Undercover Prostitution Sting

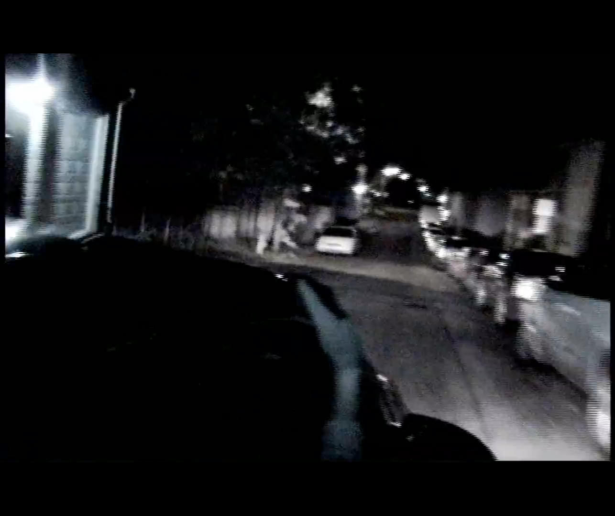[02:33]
Our cruiser jumped on the call, speeding through Lancaster City streets to get into position. All right, camera car's got this. We're almost behind him now. Once officers Lowe and Roche met the vehicle in question, they trailed it,